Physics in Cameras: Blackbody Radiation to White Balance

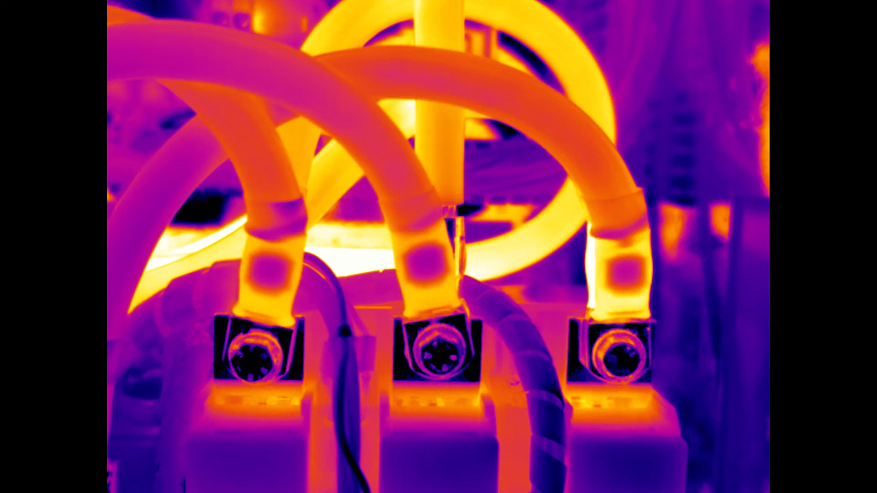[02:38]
This isn't actually what the sensor detects in infrared, it's actually a monochrome image with pseudo-colour.
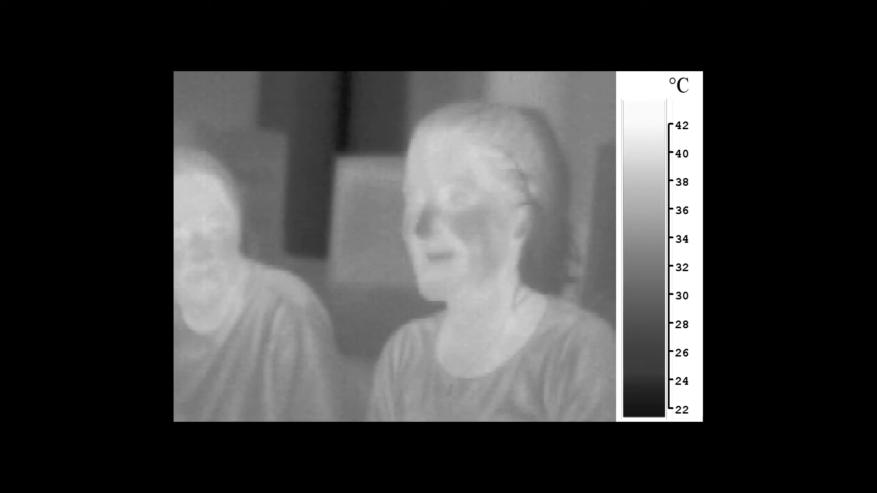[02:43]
On screen: scale bottom 22°C
This helps us visually determine the temperature of the object with a spectrum of black to white, but also it layers imaging where there is little visible light.
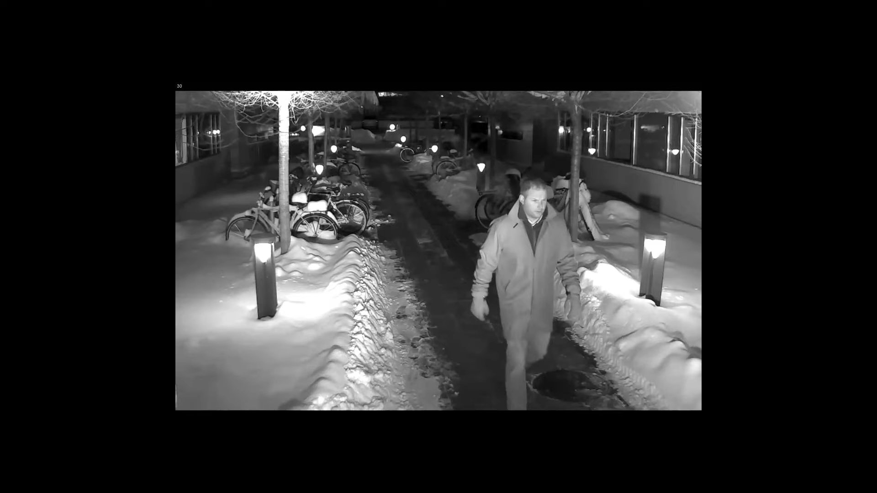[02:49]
Apart from this, it can be used in diagnostic situations, in firefighting, electrical engineering, and agriculture.